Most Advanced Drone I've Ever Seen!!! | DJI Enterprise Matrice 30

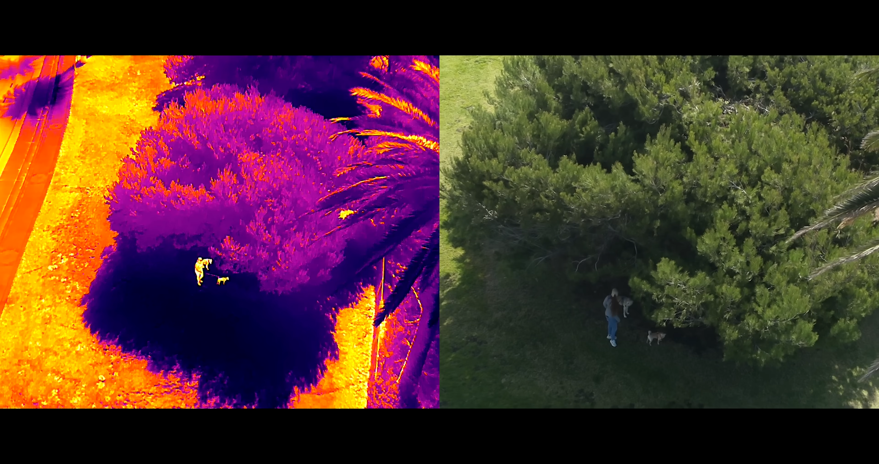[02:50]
Like if she was trying to hide behind a tree or something, play hide and seek with me and then I'll just whip this out.
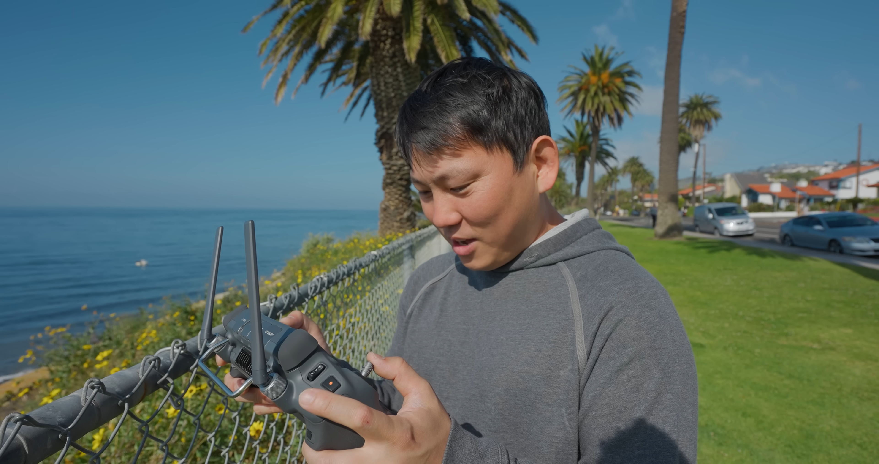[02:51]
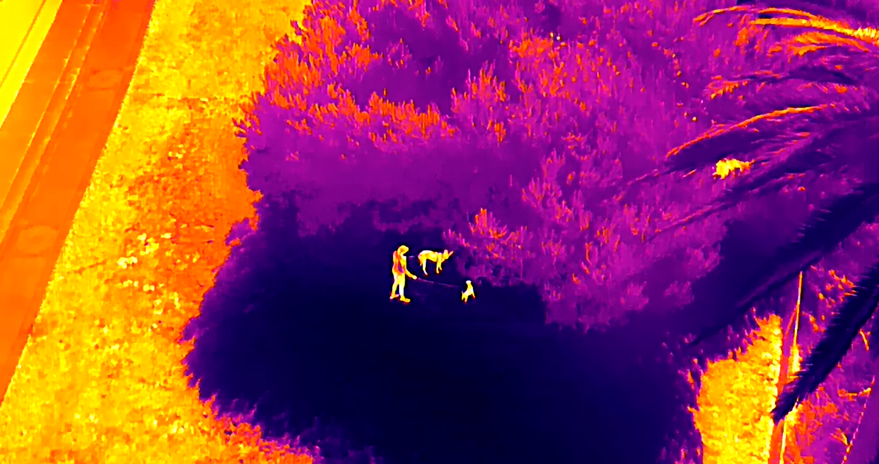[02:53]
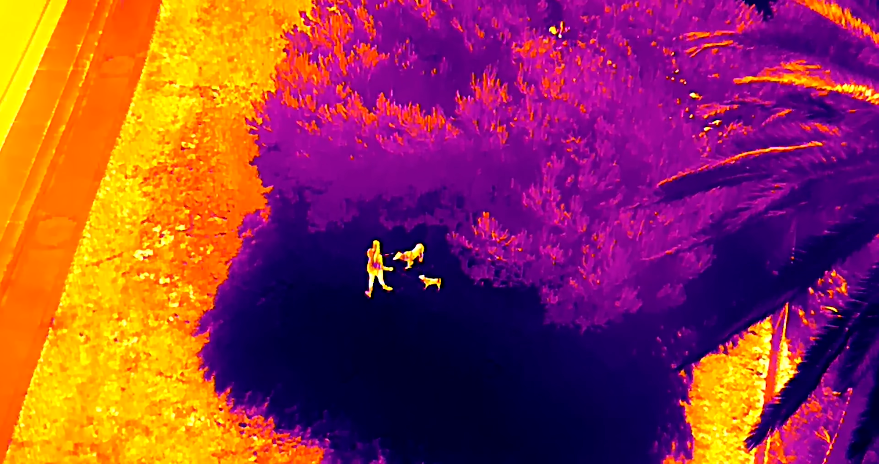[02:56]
Right now the thermal isn't as obvious because the ground is not that different from your temperature. So if I was searching for the dogs during the daytime, I'd probably just be able to just use the regular camera and the zoom.
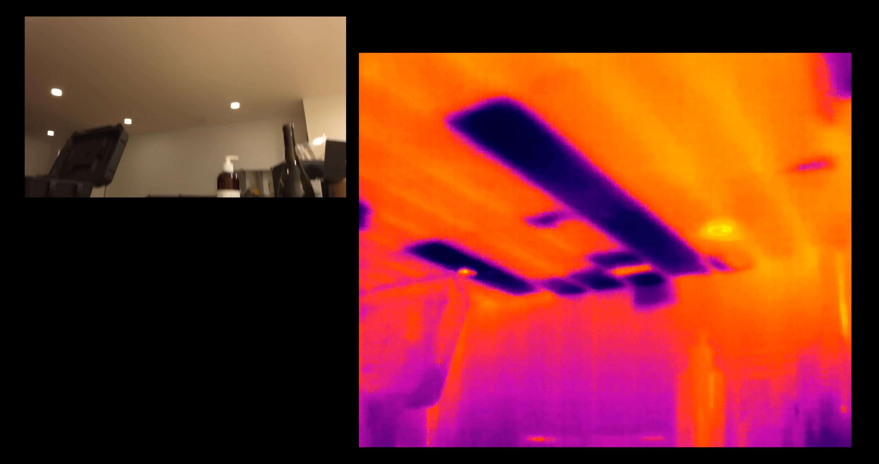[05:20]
Can you guess with parts that don't have insulation?
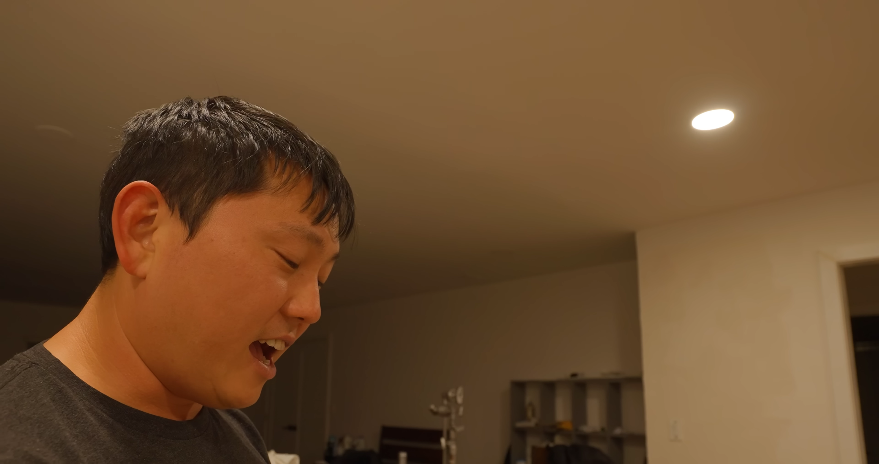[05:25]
I'm actually shocked at how much of a difference that insulation makes. See if I draw this box around that area, it's going to tell me the warmest temperature and the coolest temperature.
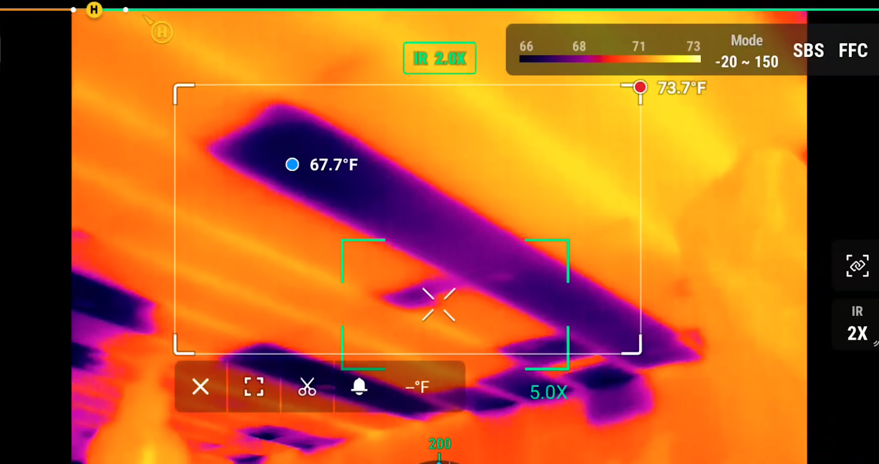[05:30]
On screen: max 73.7°F
And the uninsulated parts are a solid five degrees cooler. It's letting all the heat out.
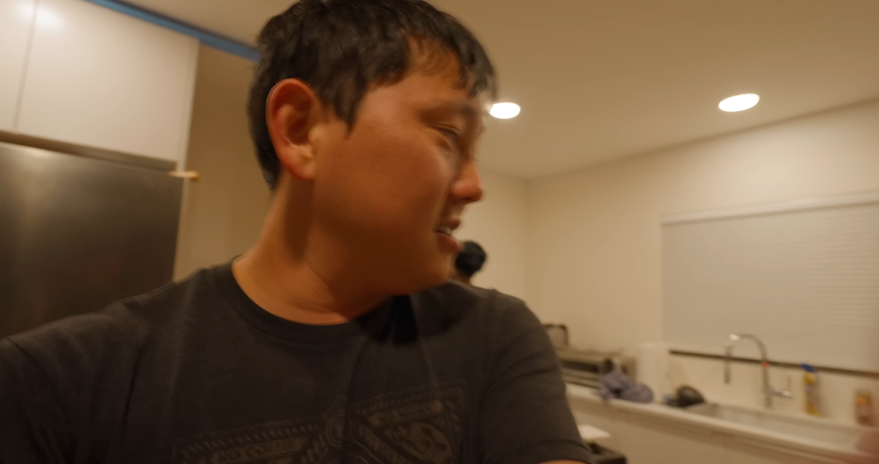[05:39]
So there you go. Insulation actually works.
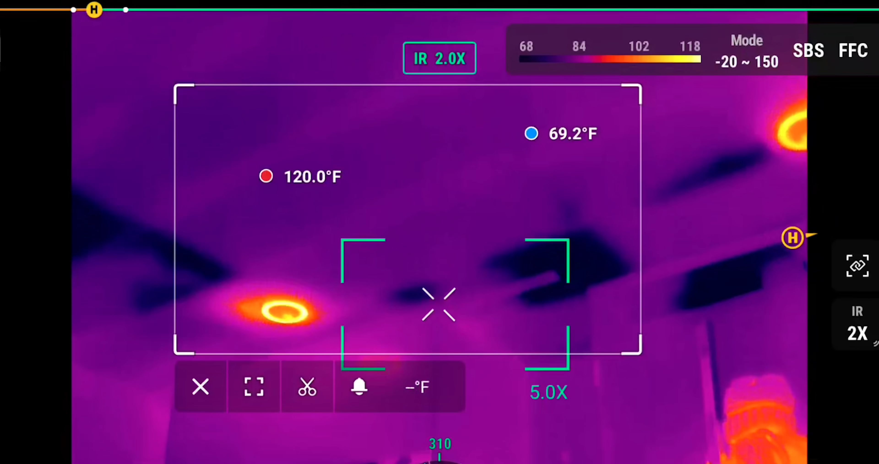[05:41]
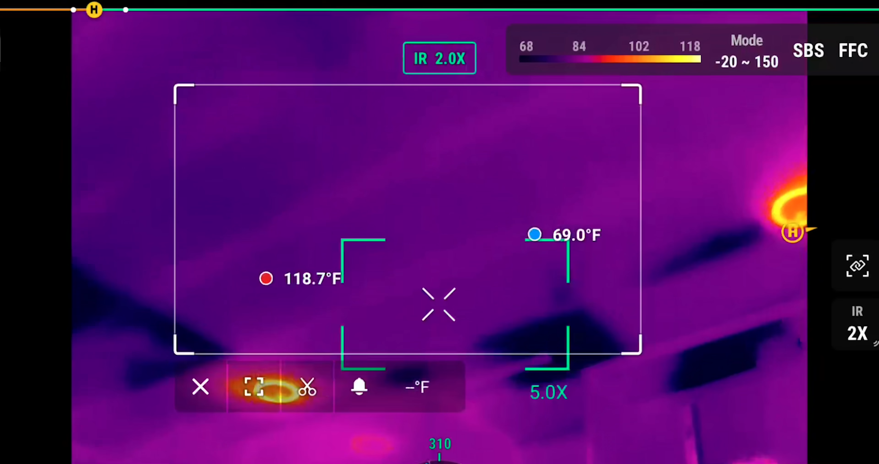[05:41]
On screen: min 69.0°F
And as you can see, this works as an excellent stunt finder too.
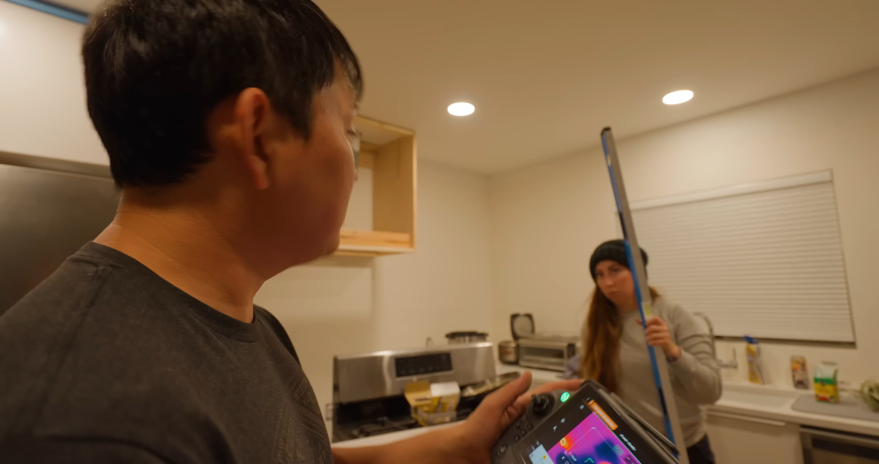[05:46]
Oh, there's more parts of insulation missing right there.
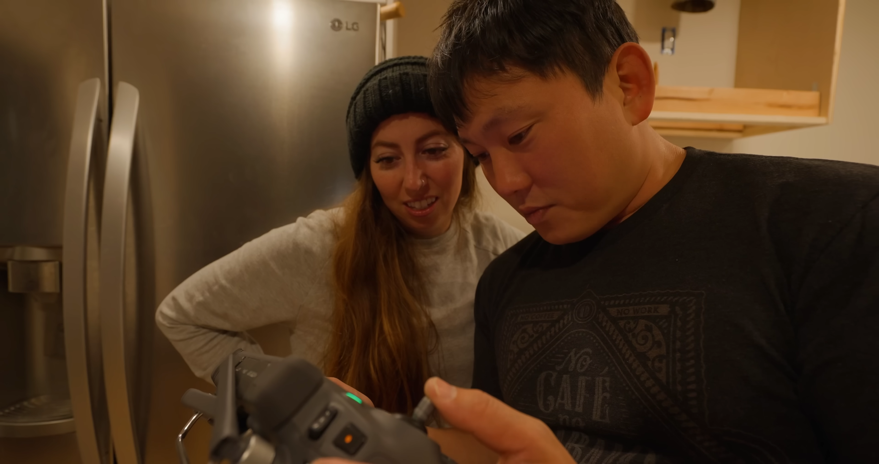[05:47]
But also we can see instantly which directions the beams are running too, which is nice.
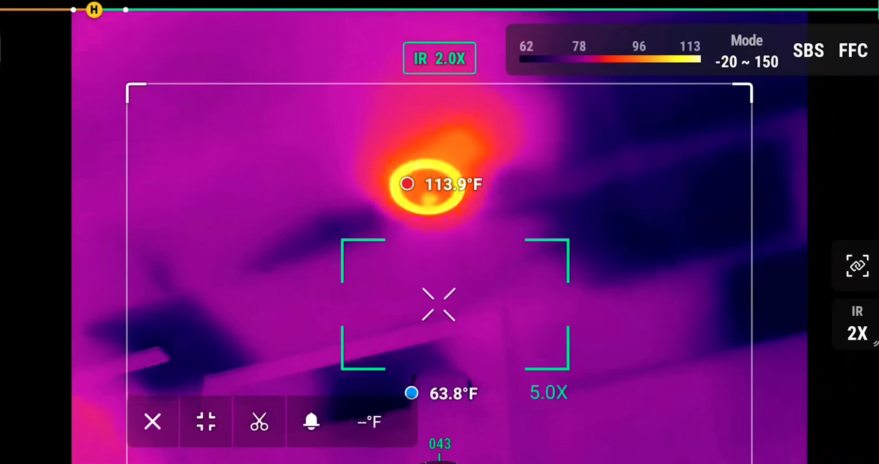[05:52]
Where is it? Like right around here?
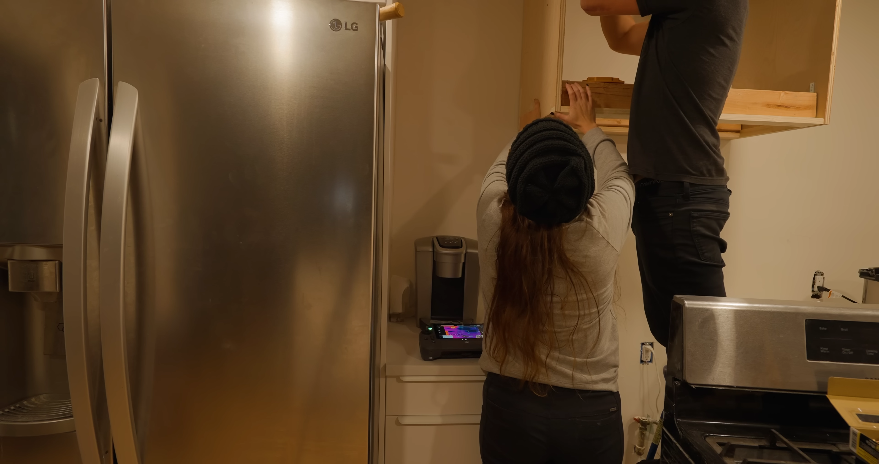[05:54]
Now there are other things that normal people like us can use it for,
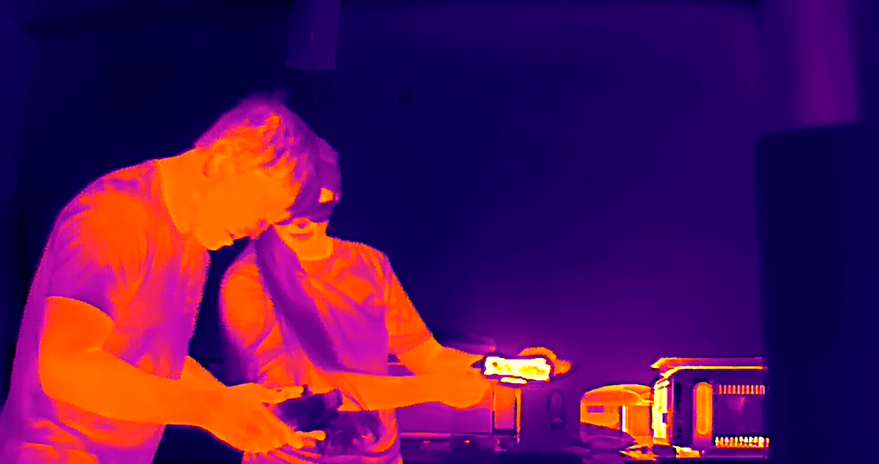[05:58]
like checking to see how well cooked your burrito is.
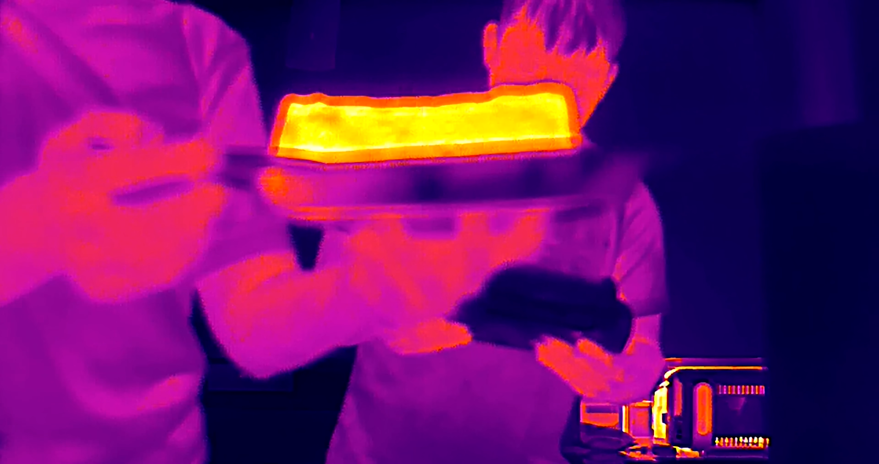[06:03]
We're also using it to check the circulation of our hands and feet.
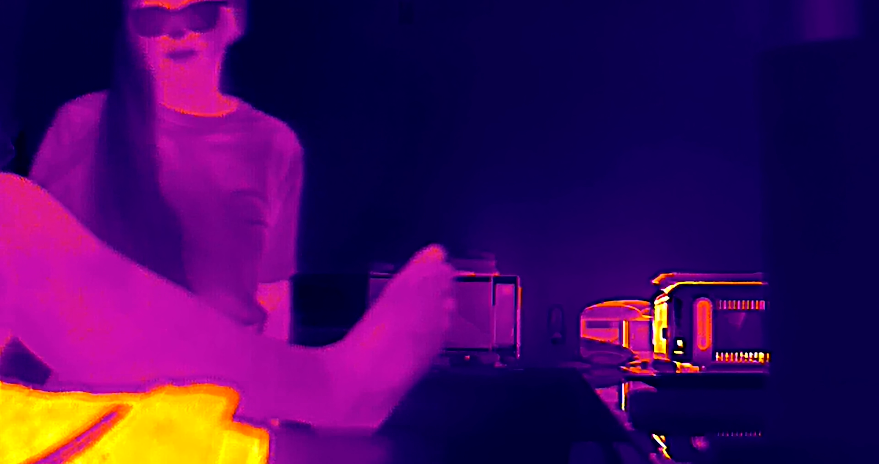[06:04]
And Carrie has no circulation in her feet.
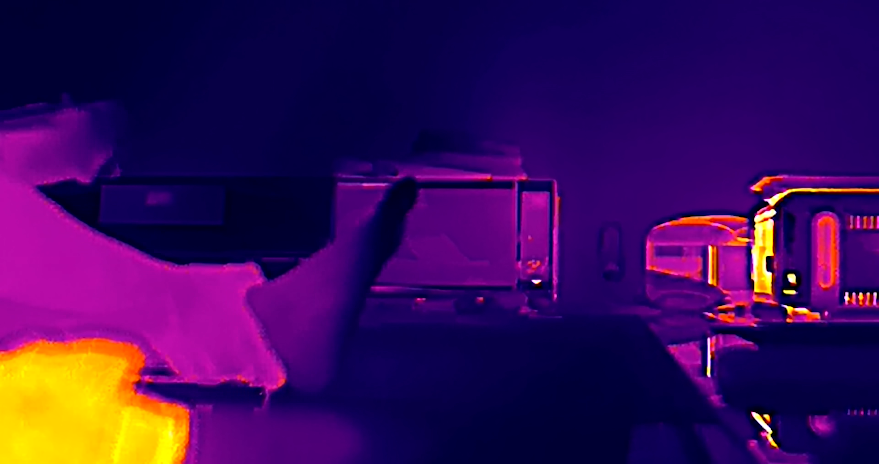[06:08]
Look at that. It's just completely gone.